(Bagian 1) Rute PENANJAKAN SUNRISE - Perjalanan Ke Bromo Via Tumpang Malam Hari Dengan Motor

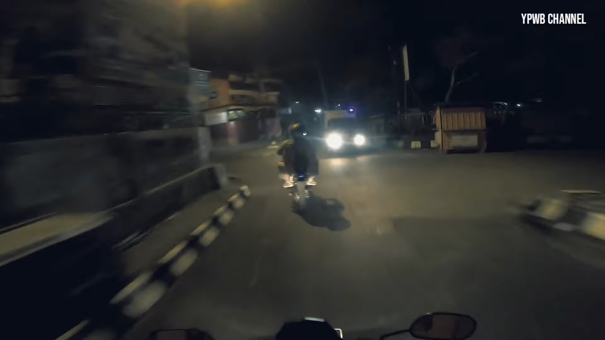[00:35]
Bromo Tengger Semeru Yang menyajikan panorama internasional yaitu pemandangan sunrise lur
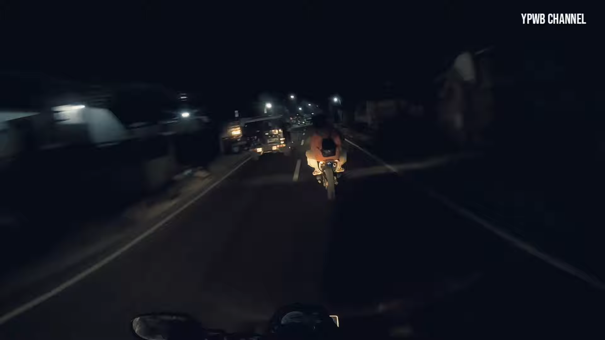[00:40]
Saya berangkat dengan Mas Rozi dengan dua motor yang saling berponcengan lur Berangkat sekitar jam 2 malam bosku, kita start dari Malang Ya betul lur, jam 2 malam lur, atau dini hari Ini akan menjadi perjalanan yang sangat menarik dan panjang karena kita berangkat pada malam hari Sehingga suasana akan terasa berbeda dari siang hari
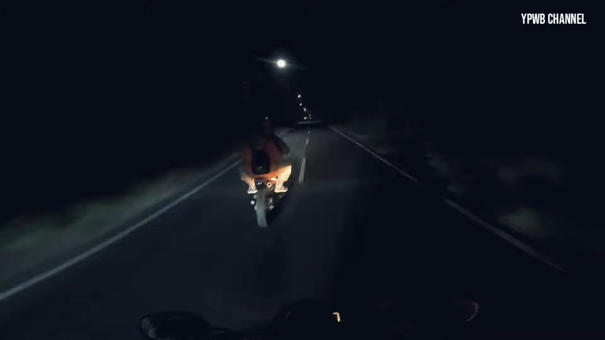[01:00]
Dimana malam saat seperti ini pemandangan tidak akan dapat terlihat bosku Alias petang dedet Yang menjadi pertanyaan yang menarik adalah bagaimana kalau malam hari apakah ramai? Dan disitulah saya kurang memahami, ayo kita coba cek seperti apa Perjalanan malam hari ini, apakah jalanan rute ke Promo ini sepi atau tidak?
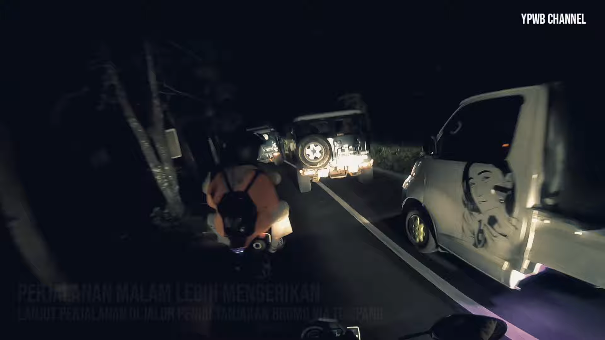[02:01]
Berikutnya kita melanjutkan lagi perjalanan dari Loket menuju
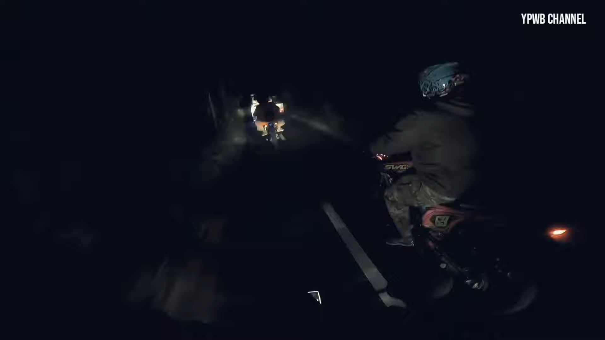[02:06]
ke wisata Gunung Promo Lur Perjalanan malam lebih mengerikan karena jalur yang sempit dimana semua jalan adalah tanjakan bosku Kita harus menggeber motor
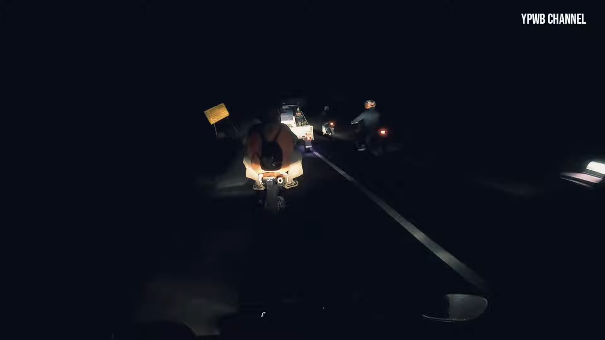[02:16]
sekencang-kencangnya Itu saya sih Oke bisa saja dengan santai
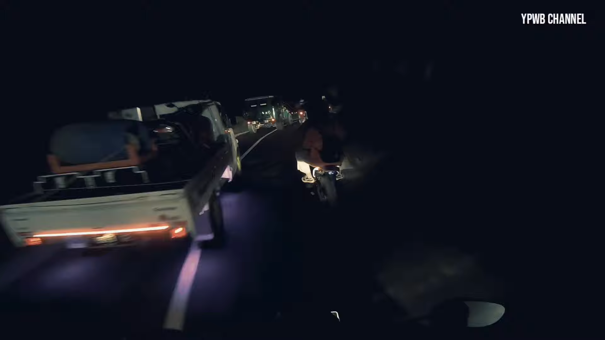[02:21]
lur Entahlah bingung ini menjelaskannya Pokoknya yang jelas perjalanan malam ini sangat menarik Mengapa seperti itu? Sebab saya kira perjalanan malam ini kita akan sendirian
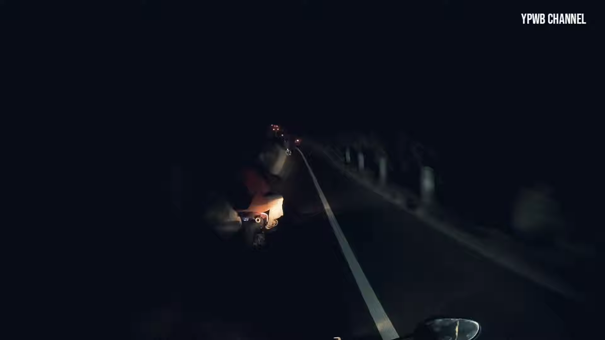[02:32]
Ternyata banyak juga rombongan lain yang naik ke atas Gunung Promo Lur Kebanyakan didominasi oleh motor trail Jalur ke Promo via tumpang kota Malang ini memang menjadi daya tarik tersendiri Dan menjadi favorit semua orang-orang wisatawan Lur Baik dalam negeri maupun luar negeri bosku Di jalur ini siang hari menyuguhkan pemandangan yang begitu istimewa dan indah Namun di saat malam hari terlihat sangat menyenangkan seperti ini Untuk kalian yang ingin menuju ke bukit penanjakan